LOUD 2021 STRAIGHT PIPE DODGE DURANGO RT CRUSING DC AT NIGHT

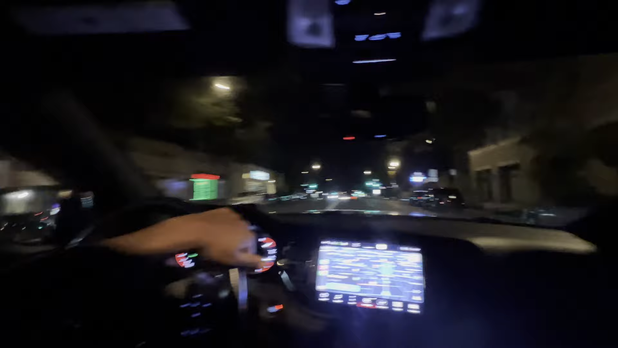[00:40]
Y'all, look at the cameras in DC.
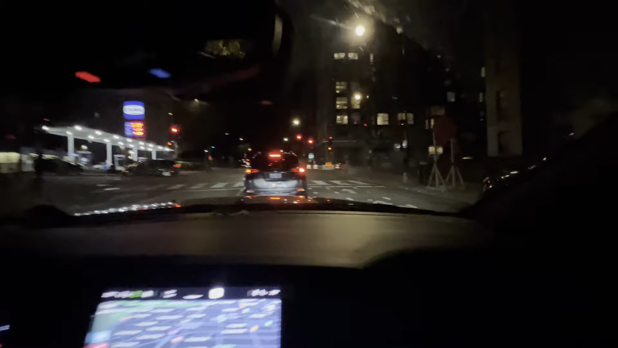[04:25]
The down bottom right here. Halfway from U Street. Halfway to like the middle of Columbia Heights. Heavy Mego population. Heavy apartment population. And then all the migrants. Y'all gonna see. If they still allowed them. If they ain't like took all the mopeds out of the city yet.
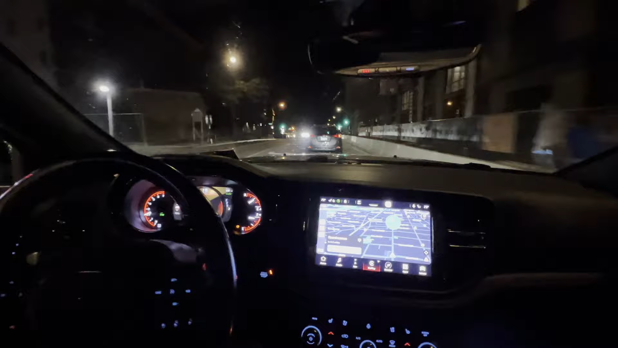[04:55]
Y'all gonna see. They're gonna be lined up outside this Taco Bell right here. They be spanking the DoorDash order. But if this was like four or five years ago. I would be so upset. When I was doing DoorDash. I would be so mad. These niggas take all. They take all. They gotta take all the orders. And it's quick too. They on the mopeds. They not stopping at no lights. Look.
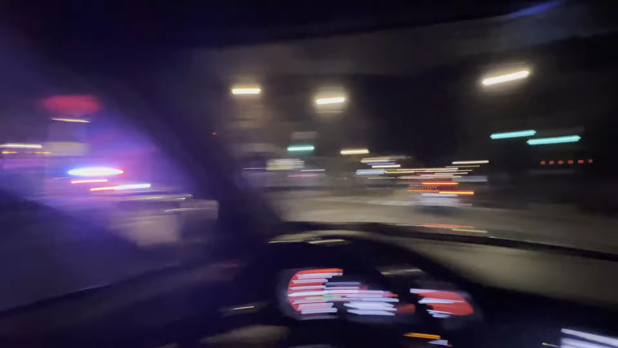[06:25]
Columbia 14. 12. Stay out here. This is the middle of the madness. Middle of the fucking madness.
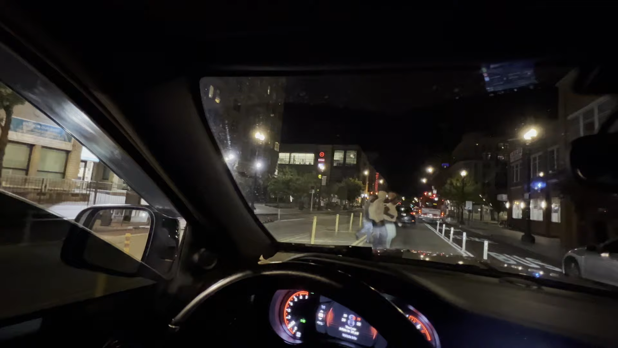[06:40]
All the young niggas out there.
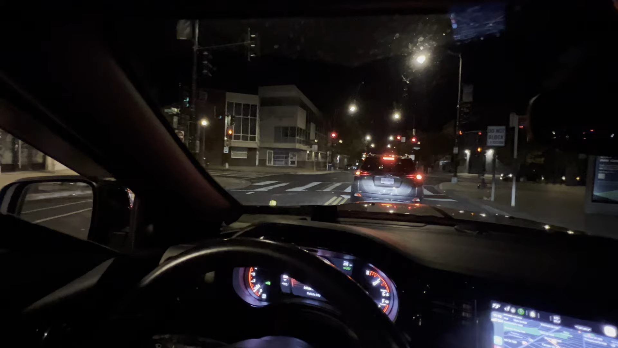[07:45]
Yeah y'all. This is Columbia Heights. Uptown. We're about to keep going uptown. Till I get home. Till I get home.